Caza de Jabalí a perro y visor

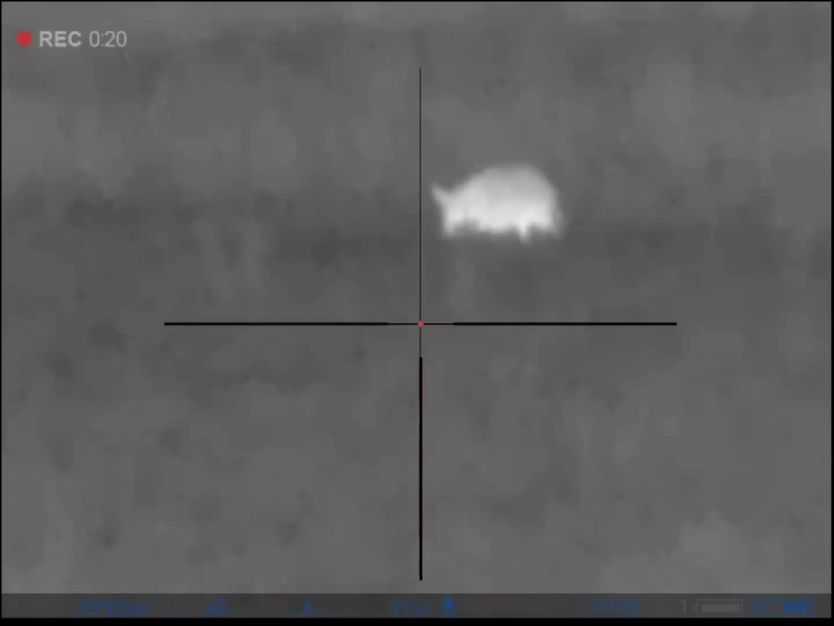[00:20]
nos separamos para cubrir más territorio y eso para poder ver si teníamos suerte de un lado y de otro de las partes linderas del campo, y como íbamos solo por la noche y tenía que ser media cortita,
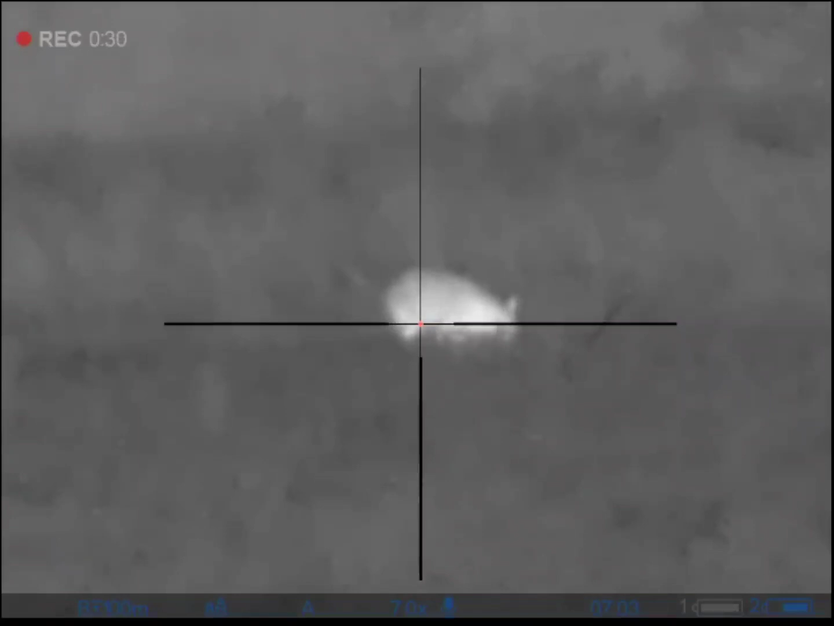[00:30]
este fin de semana fue más bien para la familia, ahí están los resultados,
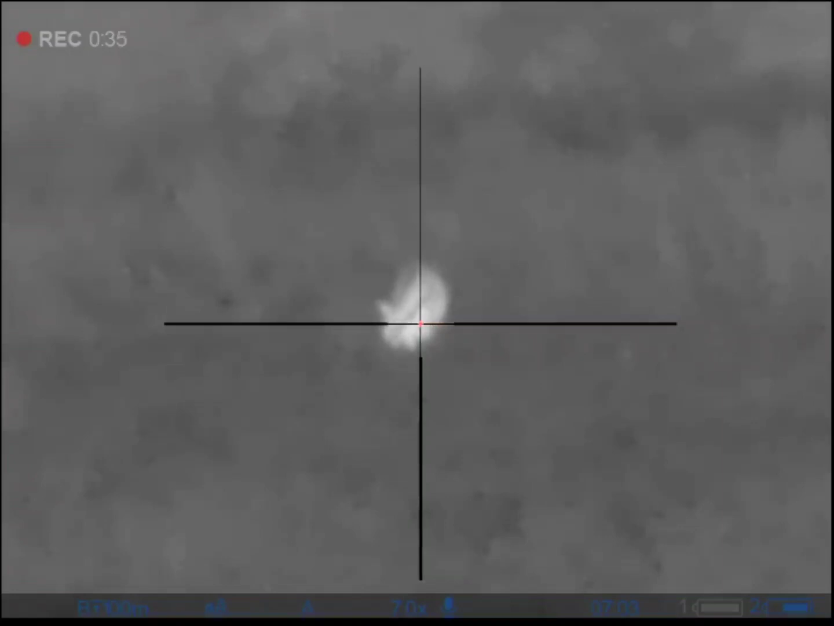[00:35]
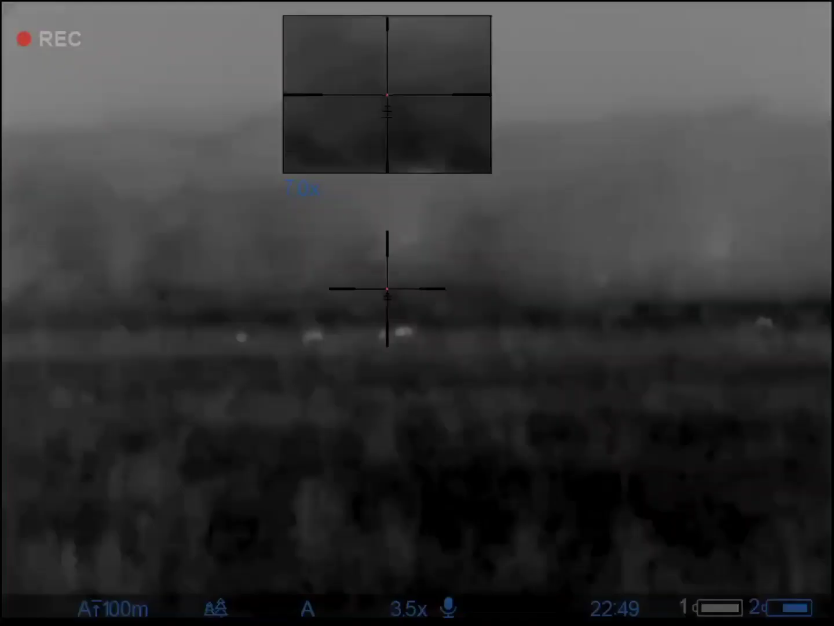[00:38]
seca,
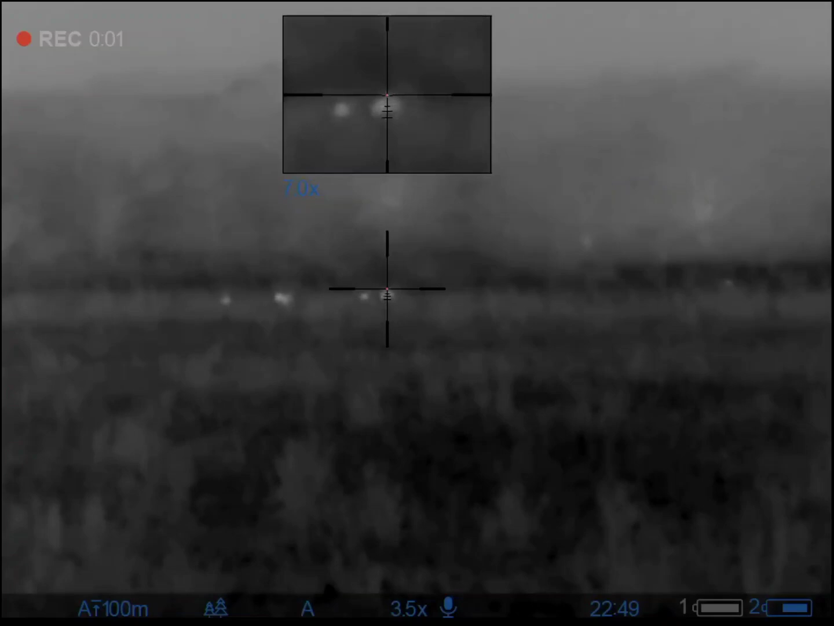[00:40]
la verdad una chancha preciosa, y del otro lado estaban, pero estaba clara la noche, el viento no era del todo bueno y la verdad estaban lejos y bueno,
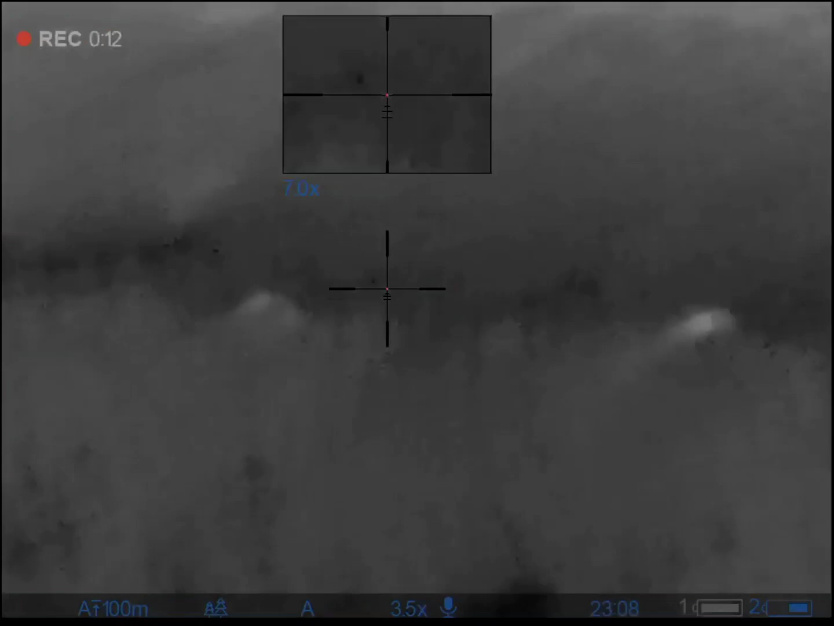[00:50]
había que tirarles lejos porque estaban muy contra el monte, y se decidió hacer un tirito lejos a ver que he pasado.
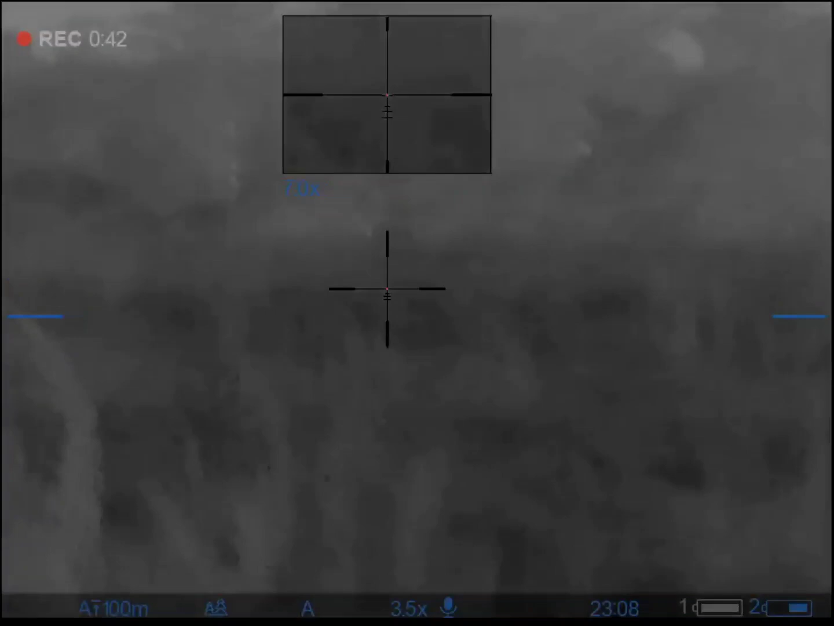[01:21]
Se fueron todos para la izquierda, ese lo dejamos con el culo para arriba, ahí adelante.
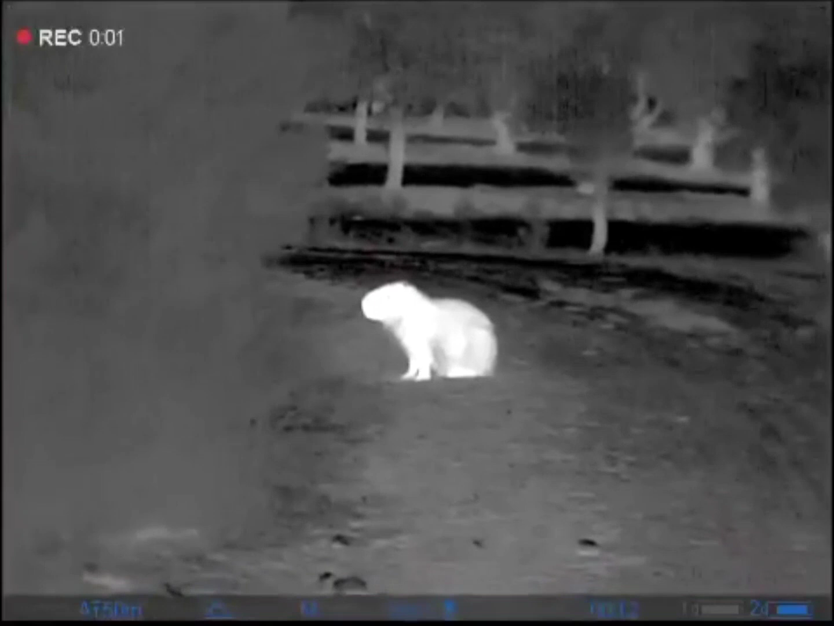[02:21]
hacia dónde rumbieron, porque después se volvieron a ver de lejos, iba en medio un bañadito que tiene que estar con agua debido a la seca, así que bueno, vamos a ver si tenemos suerte. Y esto, gente, como siempre.
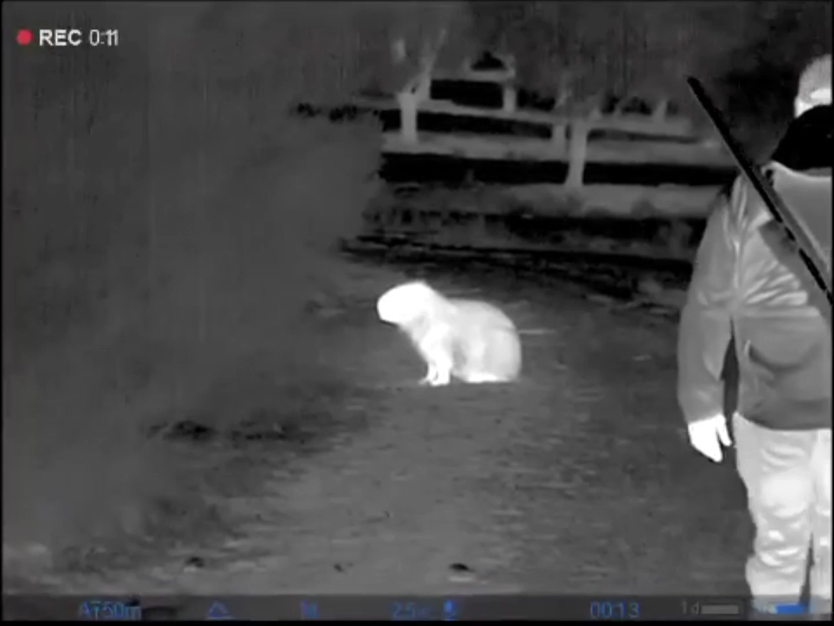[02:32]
Son videos que nos mandan por Instagram, ahora después les dejo el Instagram ahí también por si tienen algún video para mandar.
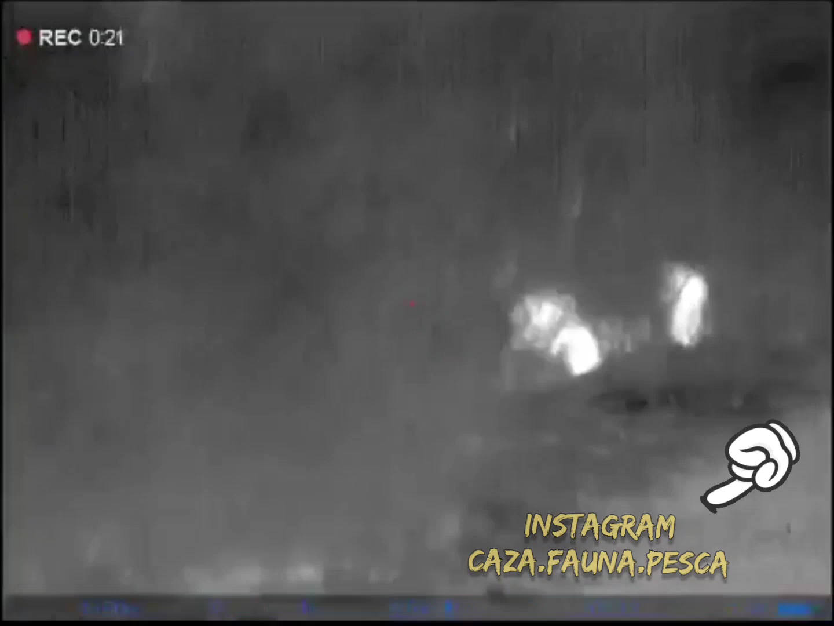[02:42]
El Guilla Aguilera nos mandó unos videos preciosos, unos capinchos, unos ciervos y se mandó una cacería que ahora más adelante está el video, la verdad que también divina.
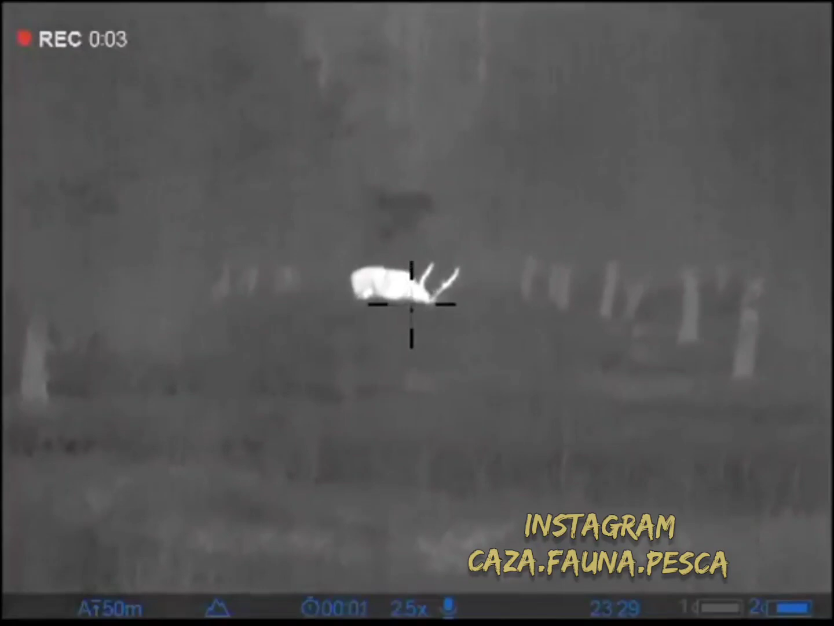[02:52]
Pero la verdad que no solo la mansedumbre de los bichos, sino, bueno, el tamaño de ese ciervo, la verdad que precioso.